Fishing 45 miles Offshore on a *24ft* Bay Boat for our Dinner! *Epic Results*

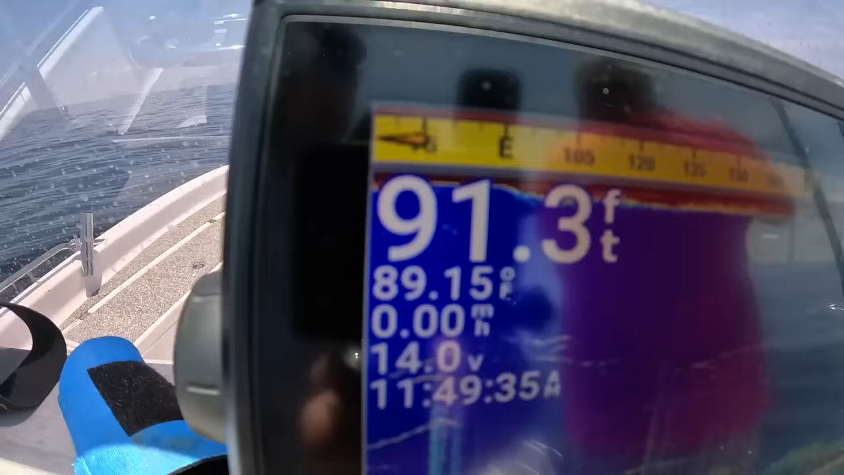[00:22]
On screen: depth 91.3 ft, speed 0.00 mph
91 92 feet of water over some rubble and we're gonna try some fishing y'all let me show you what i'm using real quick and we'll drop a bait down someone